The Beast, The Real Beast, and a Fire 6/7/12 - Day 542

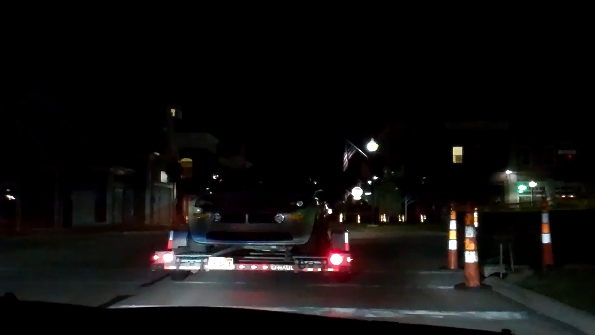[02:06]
Yeah, it does. Same engine and transmission as this one.
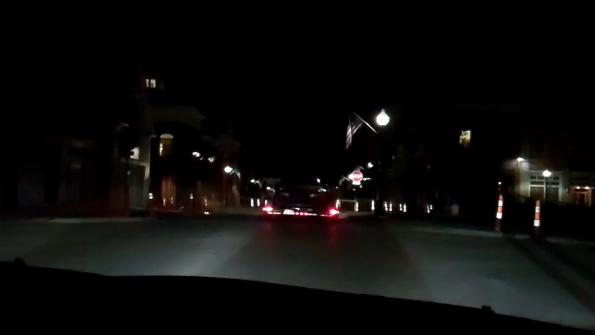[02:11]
Oh, that's a disgrace. They think it looks like a Mercedes. Ridiculous. You better not be taking it to Denver like that.
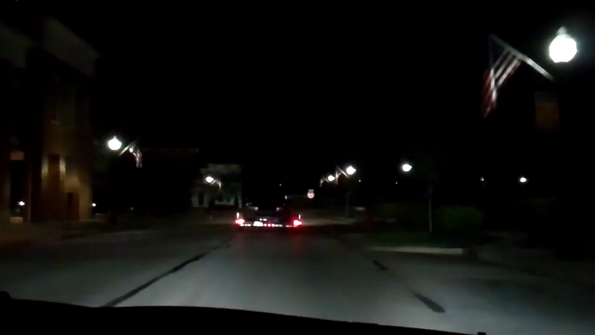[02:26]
I hope not. Maybe he's bringing it back from service.
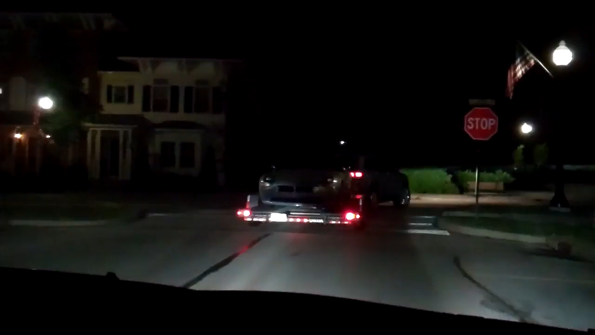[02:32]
Yeah, really. Or taking it to service. Oh, the clutch doesn't work anymore. I'm in pursuit now.
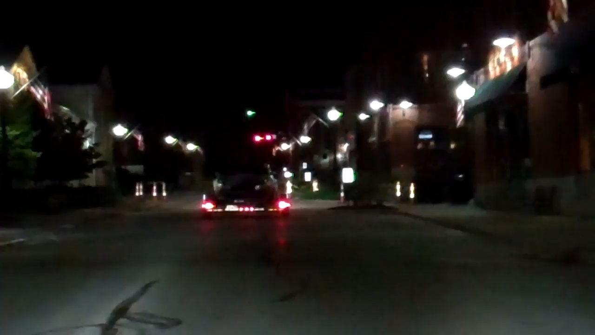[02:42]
Oh, that does look nice. Dragging rights. Check it out, guys. Deer in the headlights.